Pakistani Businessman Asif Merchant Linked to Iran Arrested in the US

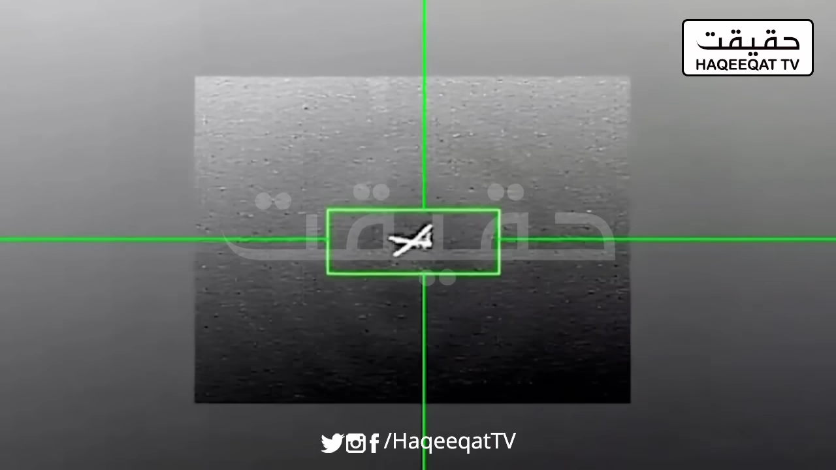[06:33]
فضاء سے انہوں نے ڈرون ہا لیا جو بھیجا یمن کی جانب اس
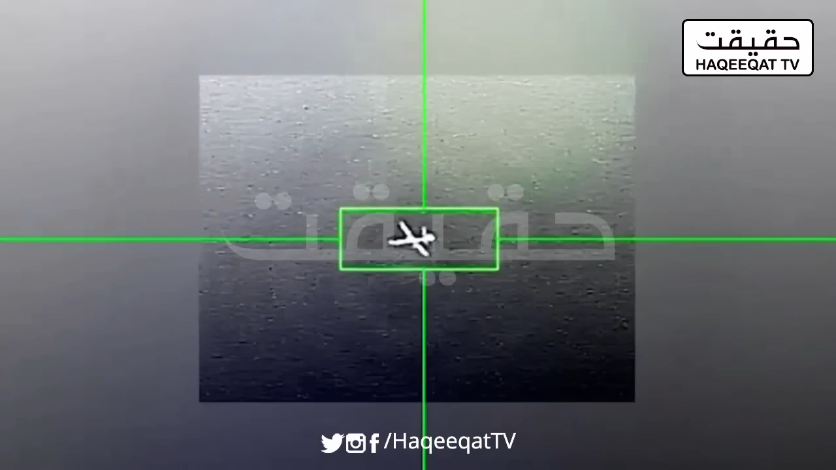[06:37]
ڈرون کو ایم کیو نائی رپر ڈرون کو بھی گرا دیا تو امریکہ